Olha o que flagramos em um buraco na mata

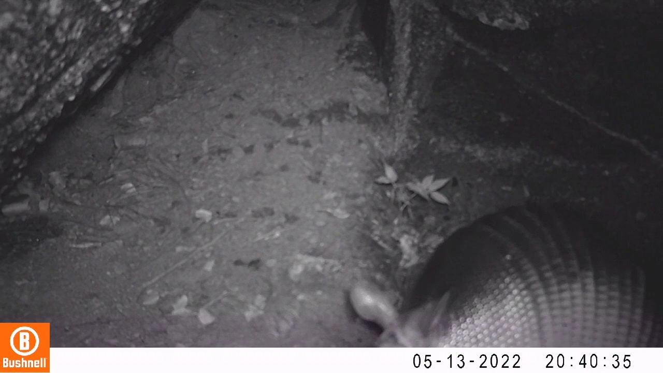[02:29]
no momento noturno O ponto mágico desse vídeo, né? O tatu galinha Uma espécie muito caçada E felizmente cada vez mais rara Pelação dos caçadores Vem,
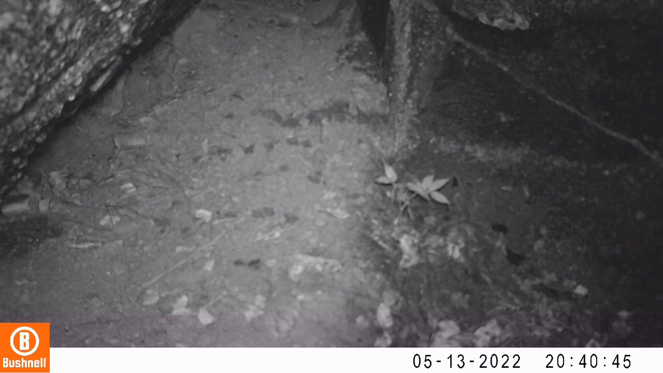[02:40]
fica ali abaixo da câmera Bate na câmera A gente consegue ouvir a respiração do bicho
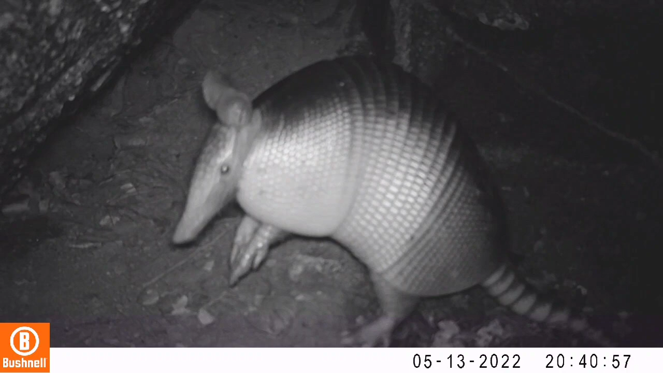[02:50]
Tá um arrodeio ali Fica em pé nas patas traseiras Um espetáculo Valeu, meu gente Grande abraço